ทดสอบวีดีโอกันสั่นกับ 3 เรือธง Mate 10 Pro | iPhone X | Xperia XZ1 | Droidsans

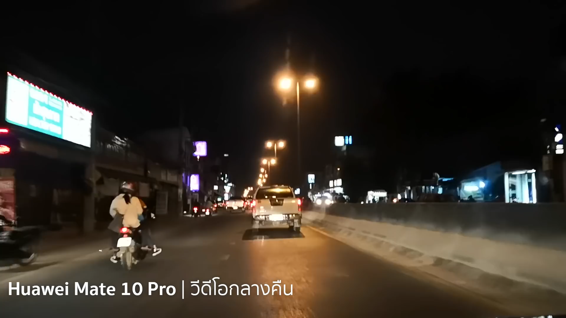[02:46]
สุดท้ายแสงในที่มืด Mate 10 Pro กลับมาทำได้ค่อนข้างดีเพราะว่าไม่ได้เรินถือแต่ว่าเป็นการถือนิ่ง ๆ บนรถดูไม่เวียนหัวเท่าตอนเดินเก็บแสงได้เยอะ
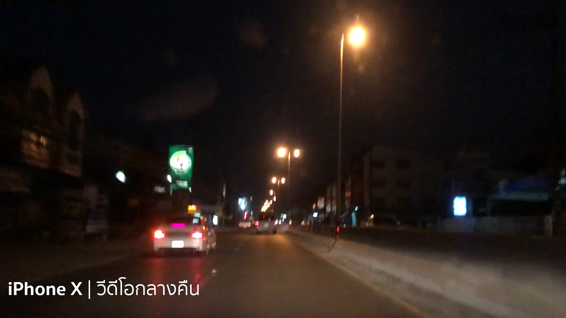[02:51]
ส่วน iPhone X เรียกว่ายังเนียนเช่นเดิม สีสันละละเอียดก็ยังดีอยู่ครับแต่ทาง XZ1
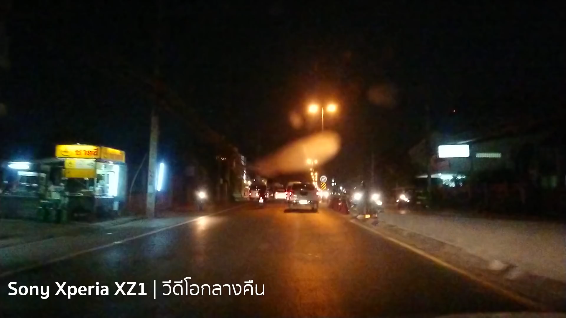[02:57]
เนี่ยจะดอบลงไปเพราะว่าพราบจะค่อนข้างมี Noise เยอะละเอียดจะไม่ได้นะครับเป